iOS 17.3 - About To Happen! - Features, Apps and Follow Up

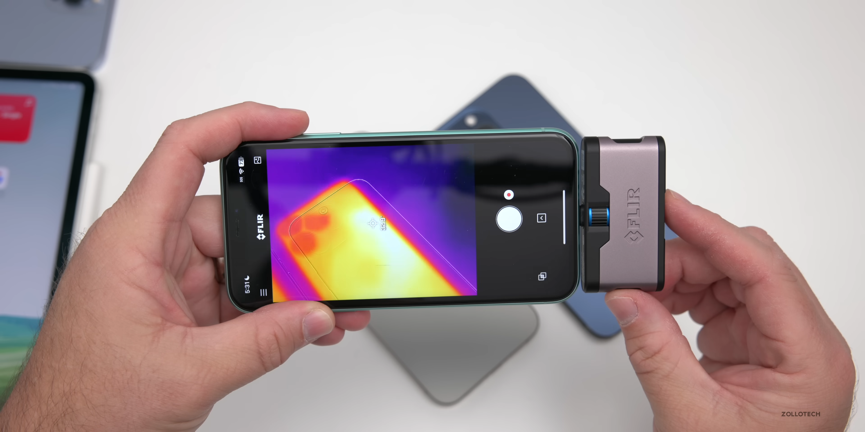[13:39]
33 degrees celsius and then on 17.2.1 on the same device we have about 30.5 degrees celsius in fahrenheit on 17.3 beta 3 we have about 92 degrees fahrenheit compared to about 88 degrees fahrenheit so again i have been holding it a little bit i just transferred my sim so